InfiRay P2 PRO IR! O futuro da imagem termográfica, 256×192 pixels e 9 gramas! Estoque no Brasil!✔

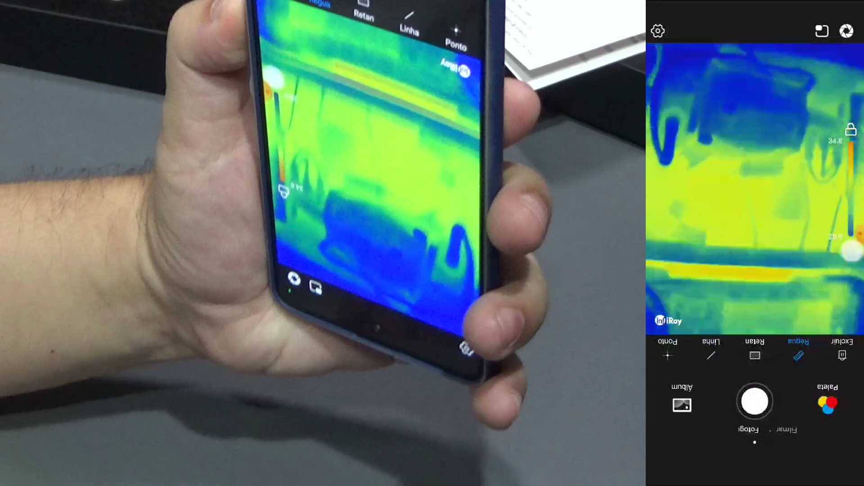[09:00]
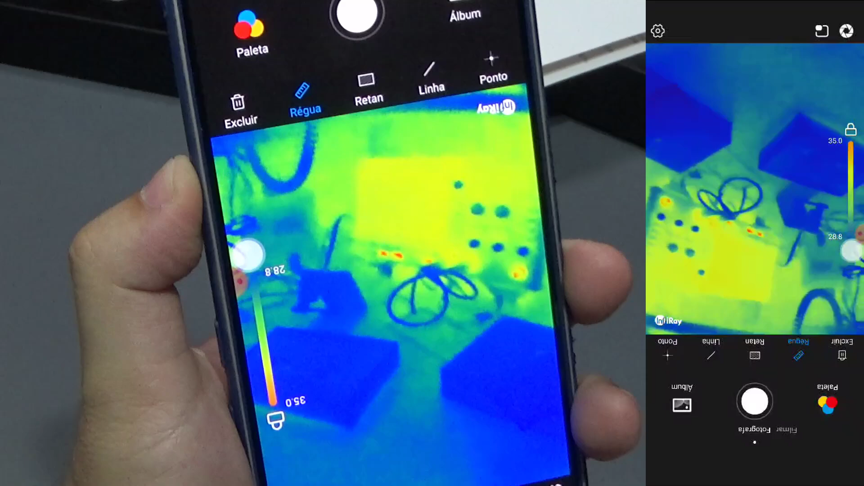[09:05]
A gente consegue ver as áreas que estão mais aquecidas e as menos aquecidas. Liguei agora o equipamento em cima.
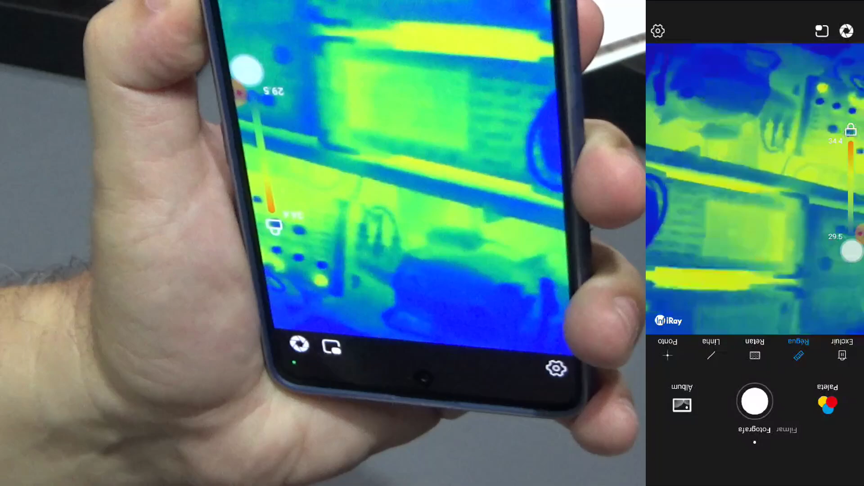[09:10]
Ele começou a ficar mais amarelo ali. Deixa eu trocar essa palheta. Vamos botar. Uma outra coisa bacana é que ele também pode fazer um picture in picture da da imagem real, né?
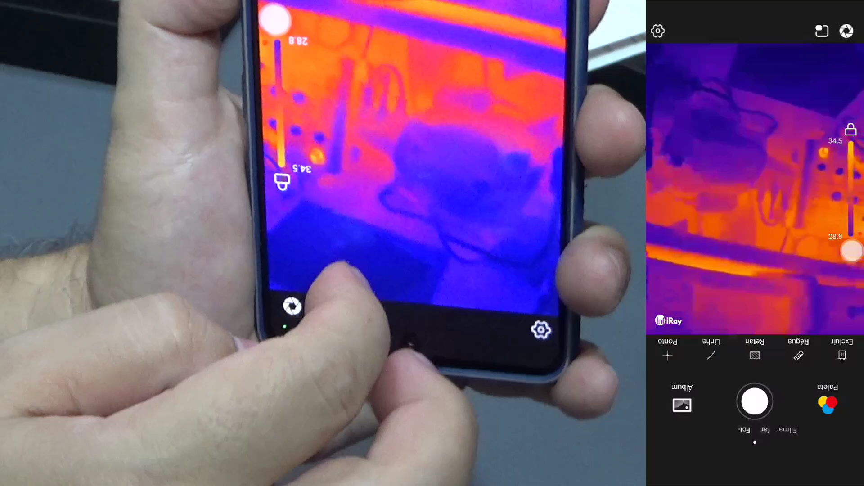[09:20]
Vamos ver essa daqui, ó.
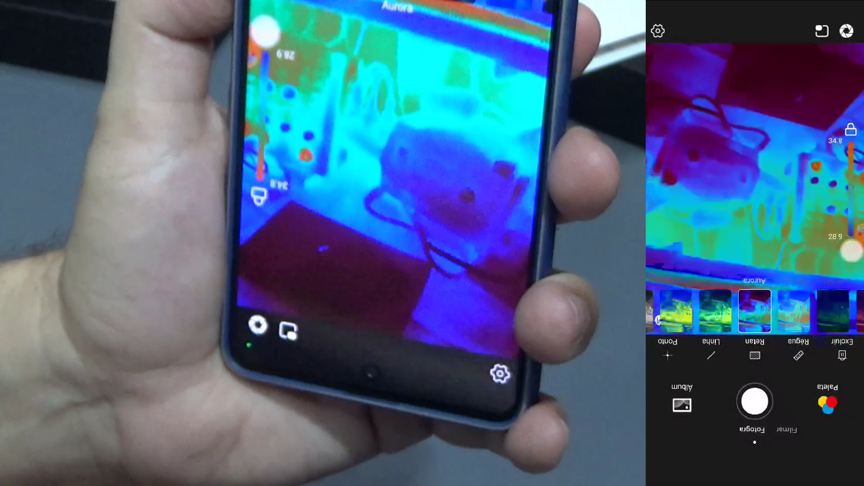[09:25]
Ó, azul e verde.
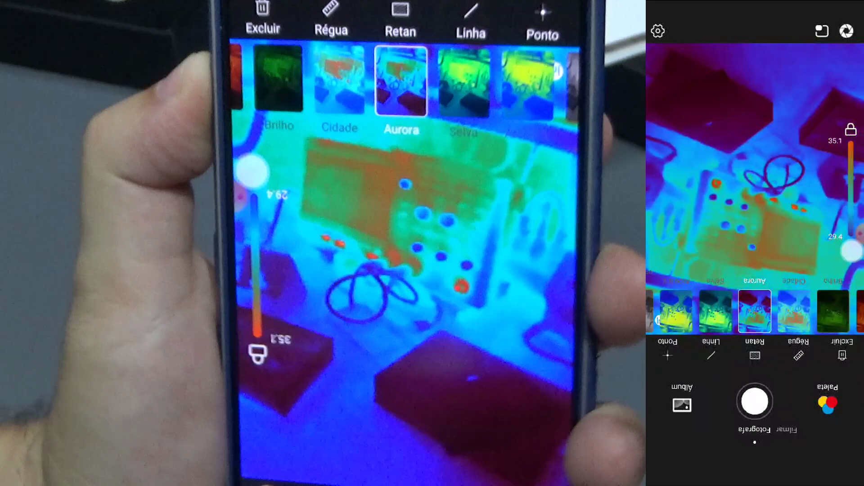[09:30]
Ok? Picture in picture está aqui. A gente clica aqui e ele vai mostrar a imagem lá em cima,
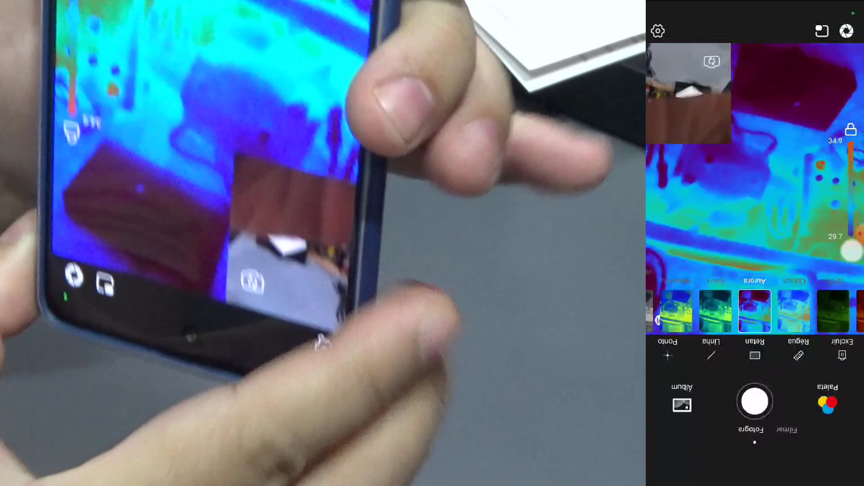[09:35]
ó,
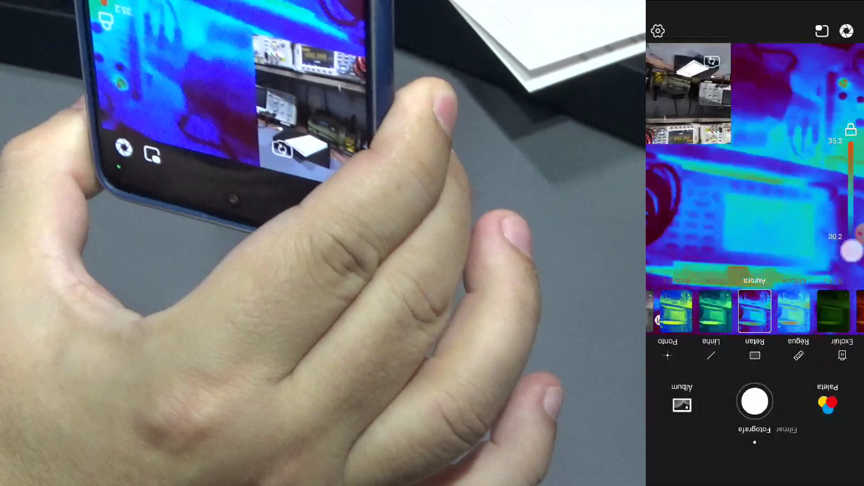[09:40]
do picture in picture. Sendo que eu posso deslocar a tela aqui também. Quer ver que legal? Eu posso pegar aqui a imagem e botar aonde eu quiser.
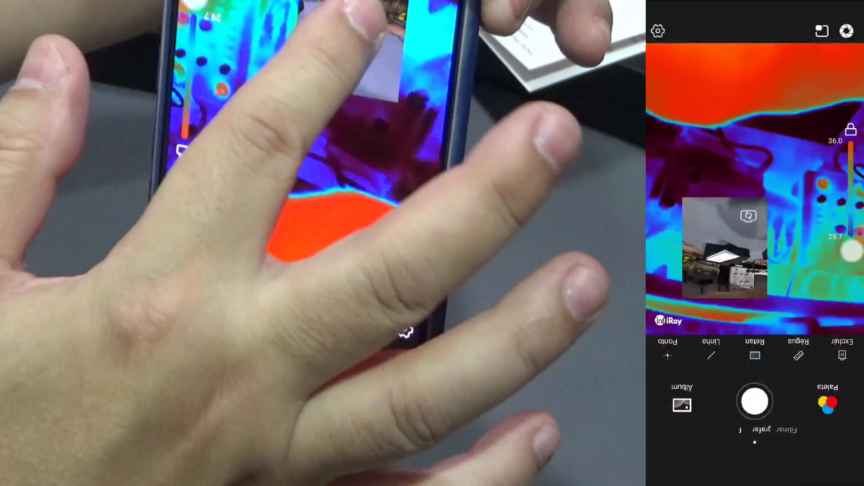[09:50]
Que é a imagem real que eu tô mostrando aqui e mais a imagem, as imagens aquecidas.
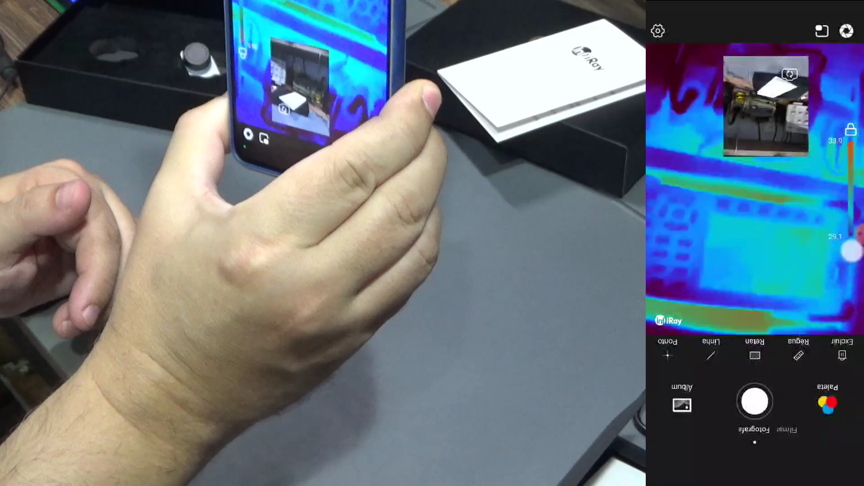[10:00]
Ok? Eu liguei agora o multímetro aqui, ele já começou a apresentar alguma coloração aqui no display. Aqui a minha mão. Dá pra se notar aqui a diferença de temperatura. E aqui também na tela embaixo. Ok?
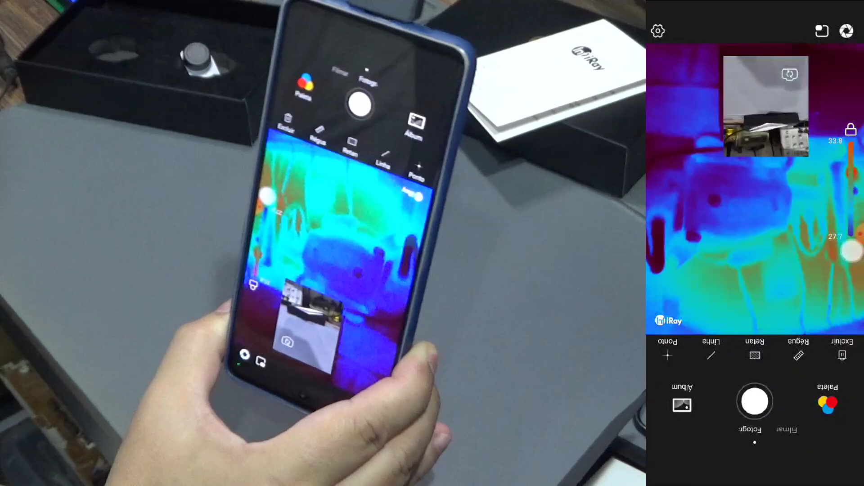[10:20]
Vamos ver um circuito e observar a característica dela utilizando a lente macro, ok?
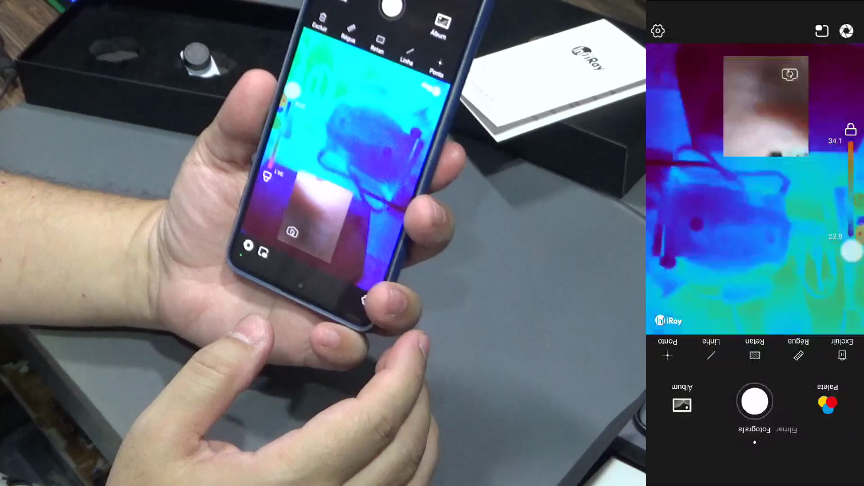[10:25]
A lente macro é bem tranquilo de usar, né?
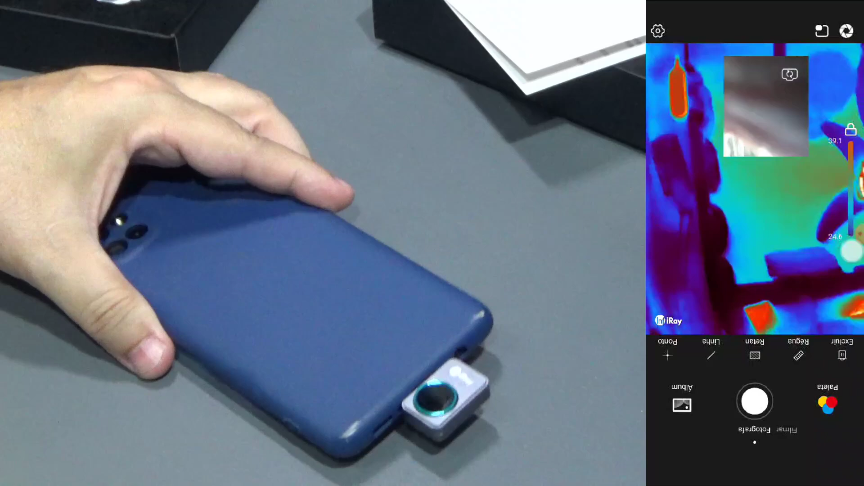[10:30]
A gente vai botar a lente macro aqui, tirar a tampinha protetora